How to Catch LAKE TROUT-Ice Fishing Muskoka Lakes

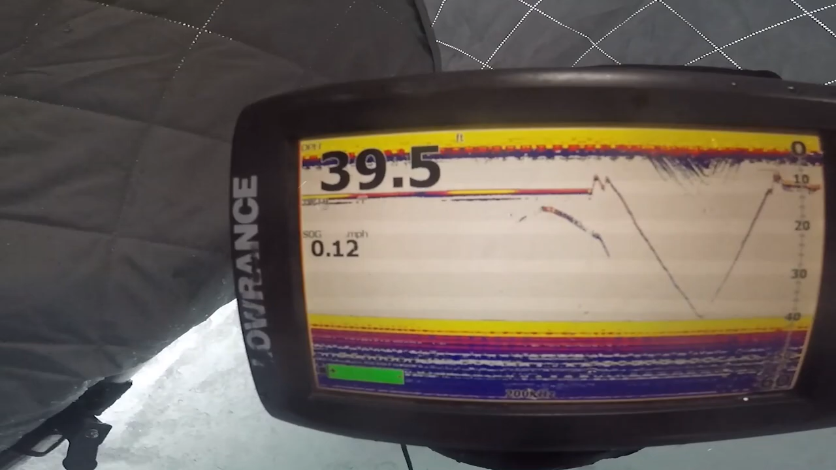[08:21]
On screen: depth 39.5 ft, speed 0.12 mph
I am in 39 feet of water right now. As you can see, I got 39 feet of water.
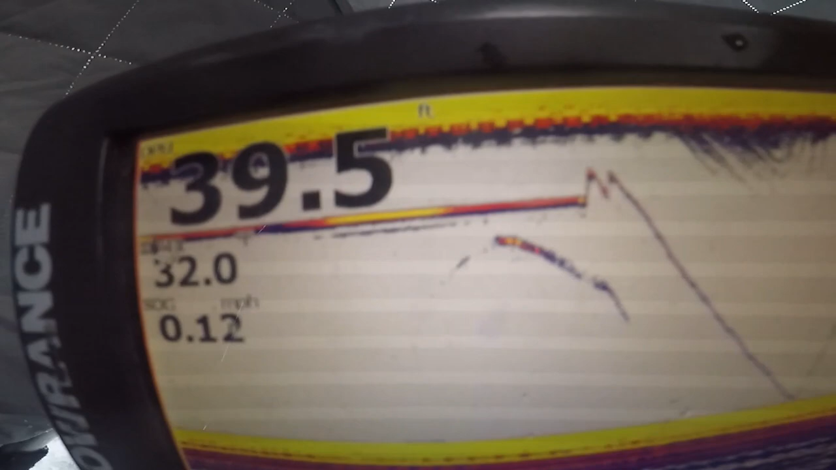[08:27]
On screen: depth 39.5 ft, speed 0.12 mph
That is my line right there. Okay, that is my line. If you line it up, I'm in 10 feet of water out of that 30.
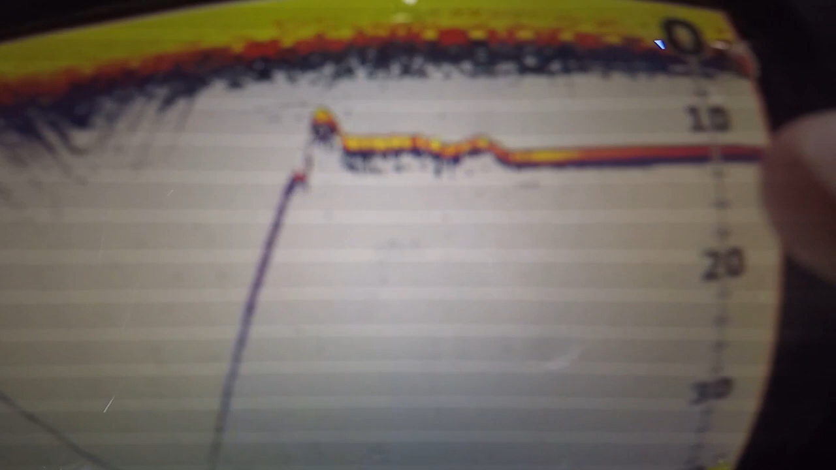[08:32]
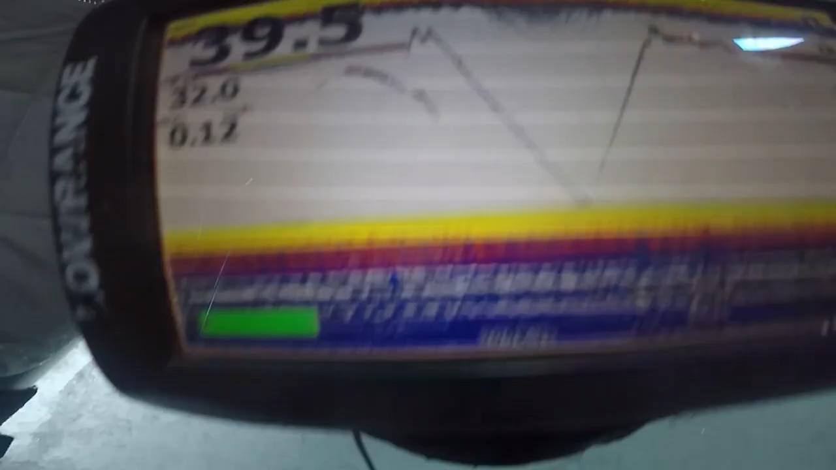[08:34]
You can literally see my bait.
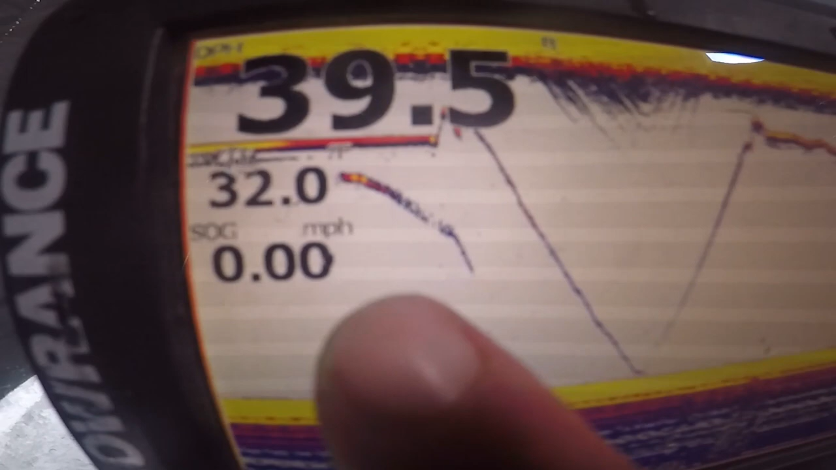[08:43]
On screen: speed 0.00 mph
That was a fish right there. That fish came up to try to streak at it. Unfortunately, I didn't drop it.
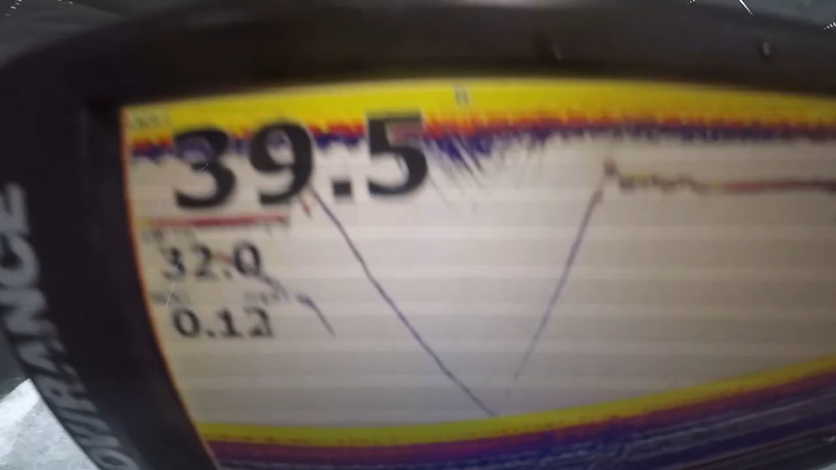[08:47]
I wasn't paying attention.
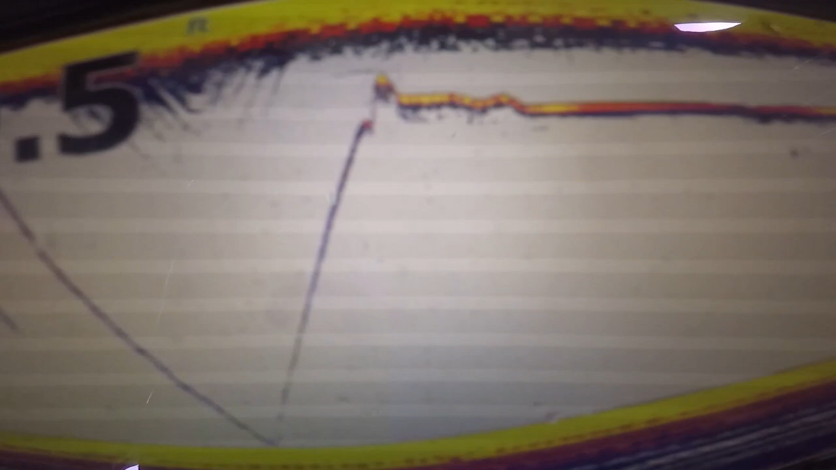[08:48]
I was drinking some water. But what I'm doing is I'm leaving it up here and I'm basically reeling it up to the ice, dropping it down.
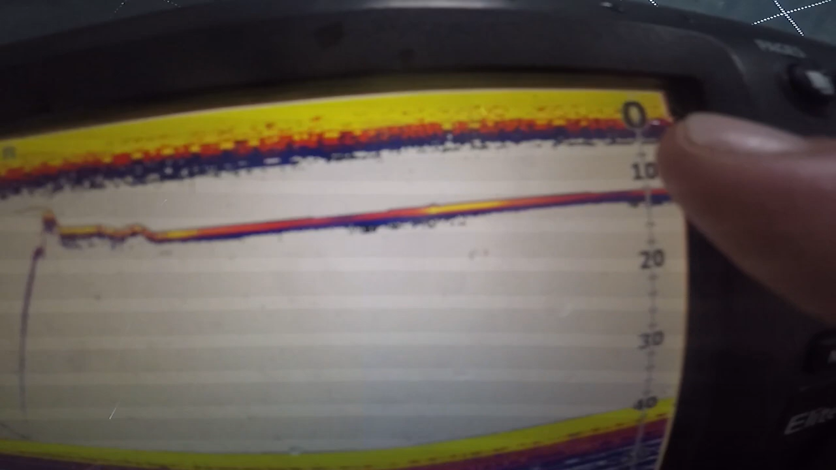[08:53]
Reeling it up to the ice, dropping it down. And as max I go is about 20 feet.